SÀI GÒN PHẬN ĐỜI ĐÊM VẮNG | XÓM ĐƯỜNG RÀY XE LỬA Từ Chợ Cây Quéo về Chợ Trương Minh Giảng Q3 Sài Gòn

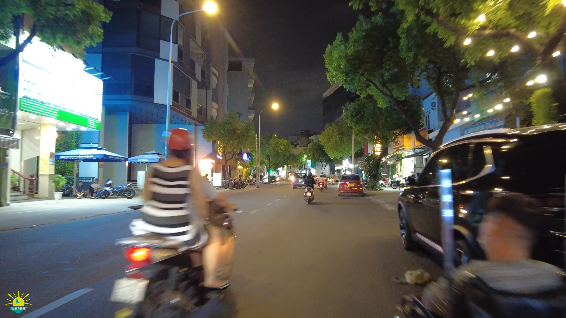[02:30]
Rồi mình đi anh chị ha, đi để cùng nhìn ngó những con đường, những góc phố, một cái xóm đường rầy của mảnh đất gia đình năm xưa.
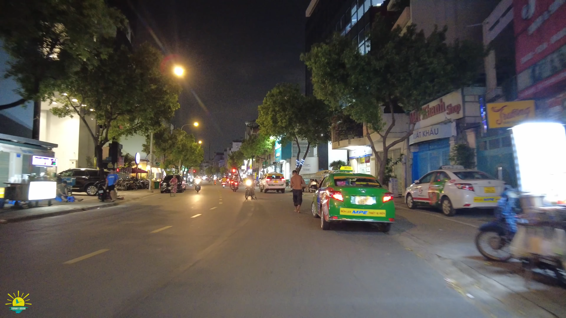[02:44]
Đèn xanh đèn đỏ thì con đường Nguyễn Văn Đậu, Ngô Tùng Châu, mé trái là ra con đường Phan Đăng Lưu Chi Lăng, bên phải là chúng ta về ngã tư xóm Gà, rồi đi ra cầu Bằng Kỳ, nơi Trăng Long Nguyễn Văn Học đó. Và tới đây thì Sunny cứ đi thẳng.
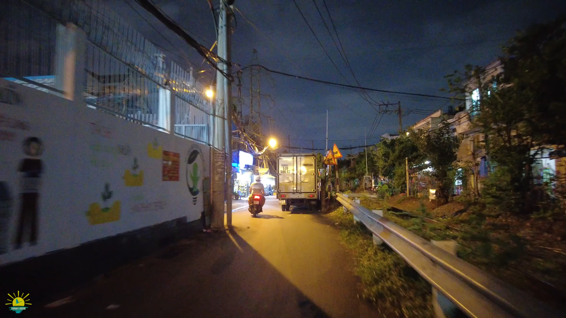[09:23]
Con đường này nó bên đây thì nó hơi rộng. Đó, những con hẻm ngoằn ngoèo anh chị thấy không?
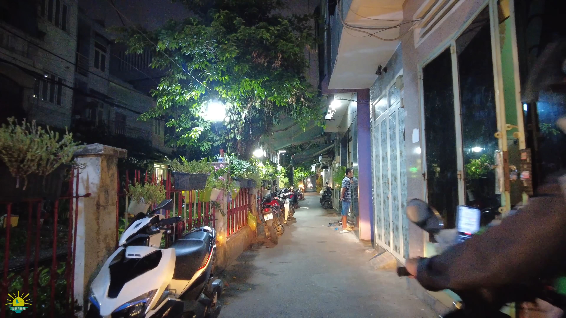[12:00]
Nhà ở đây nhỏ nhỏ nhỏ, nhà ở đây nhỏ nhỏ thôi anh chị. Quán cà phê, chơi cá ngựa. Đây, đó, cái bàn, có những chân đèn để làm một cái nơi quán cà phê nhỏ, cũng hay, nhẹ nhàng. Chắc gia đình ở đây thì ai chắc cũng đông con. Rồi, con đường này là con đường, à, con đường Nguyễn Kiệm.
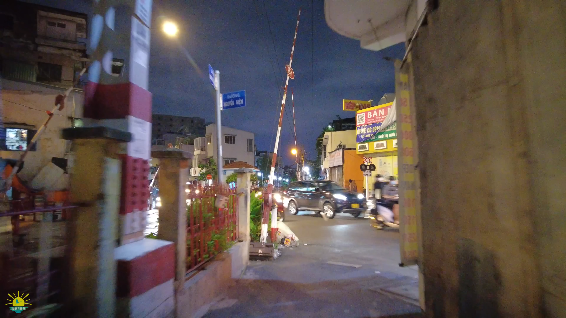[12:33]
À, ngày xưa có mang tên là Võ Duy Nguy. À, mình bây đi thẳng luôn nha anh chị, để dòng xe,
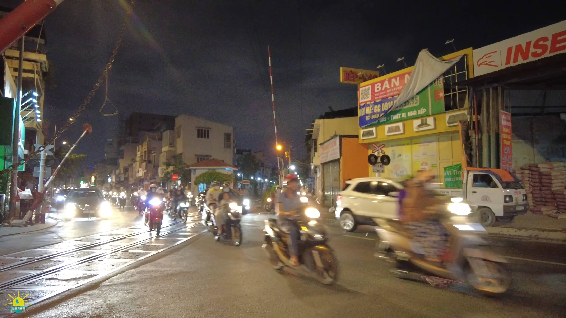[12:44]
à, bên phải dòng xe đang đi đó thì về ngã Ba Chúa, mé bên trái là về với ngã tư, à, con đường Chi Lăng, à, Võ Duy Nguy. Ngày hôm nay mang tên là Phan Đình Phùng. Còn con đường Nguyễn Kiệm ngày hôm nay, ngày xưa là cũng Võ Duy Nguy. Rồi, đợi dòng xe. Cái này cũng đợi đoàn xe, làm chúng ta phải đợi tới đèn xanh đèn đỏ cho hết dưới kia mình mới đi được.
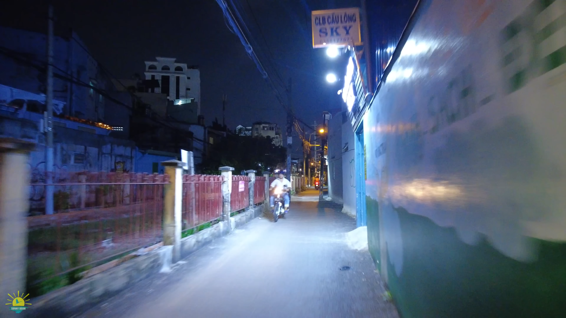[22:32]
Hình như là chúng ta sẽ băng qua con đường Nguyễn Huỳnh Đức và mang tên là Huỳnh Văn Bánh ngày hôm nay. Nguyễn Huỳnh Đức, bữa nào Sunny đi trọn vẹn đường Nguyễn Huỳnh Đức nha,